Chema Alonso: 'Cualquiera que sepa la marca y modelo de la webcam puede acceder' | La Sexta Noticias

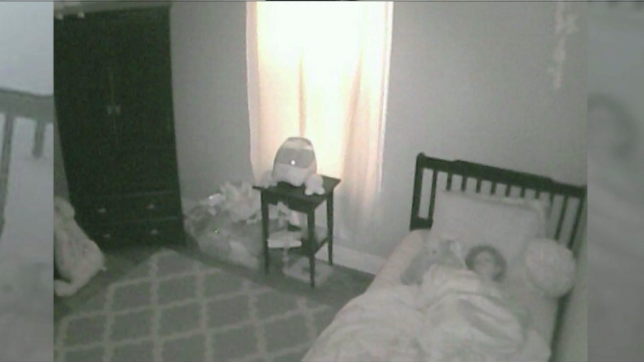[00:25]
pero también en las cámaras de seguridad que la gente pone para vigilar a sus propios hijos.